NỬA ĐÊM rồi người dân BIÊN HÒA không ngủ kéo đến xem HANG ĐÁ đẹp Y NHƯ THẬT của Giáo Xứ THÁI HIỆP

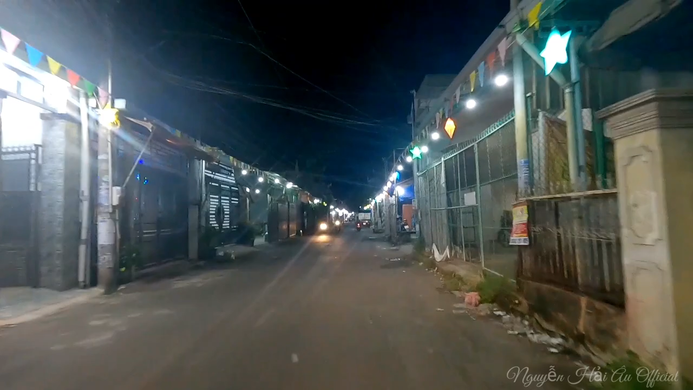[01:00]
Cái phát sáng từ đầu cái hẻm giáo sứ Thái Hẹp vào phía bên trong luôn.
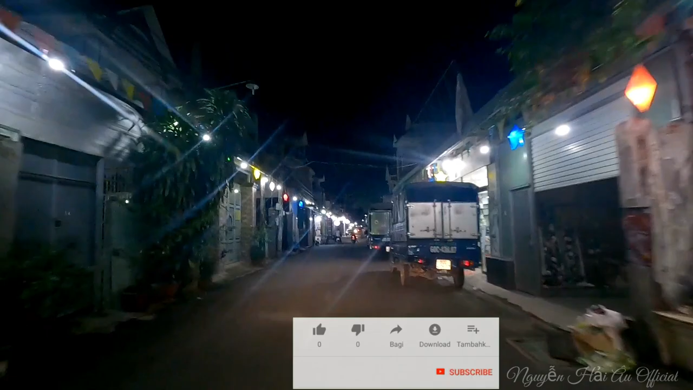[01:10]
Nó tới cổng nhà thờ luôn. Hai bên đường người ta làm những cái lồng đèn ngôi sao. Những cái năm trước thì người ta làm những cái bóng đèn cà nam màu trắng. Cái phát sáng là giăng hai bên đường rất là đẹp sáng nhưng mà năm nay thì người ta làm lồng đèn này.
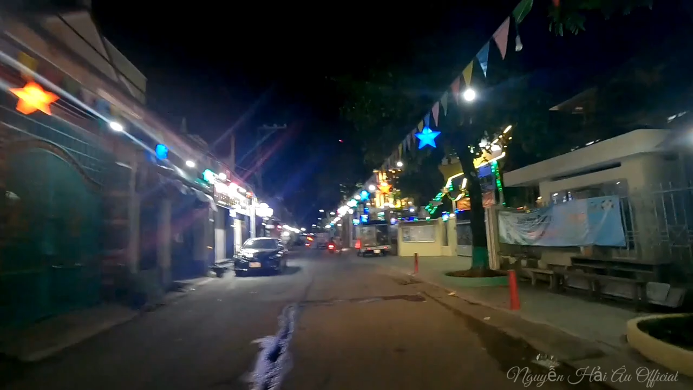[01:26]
Nó đơn giản nhưng mà cũng rất là đẹp nha. Nó đây là cái trường tiểu học Phan Chu Trinh.